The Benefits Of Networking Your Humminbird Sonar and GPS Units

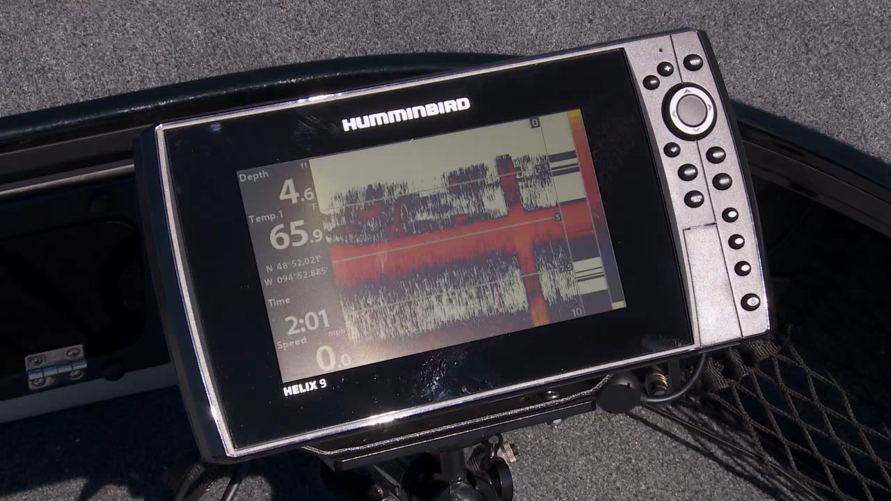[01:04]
On screen: depth 4.6 ft, speed 0.0 mph
had a buddy sitting up in the biofishing and I'm sitting here both of these graphs are still gonna be usable because they're just gonna both be seeing off that back transducer now it's really easy to install this stuff too all you need to do is put in your units you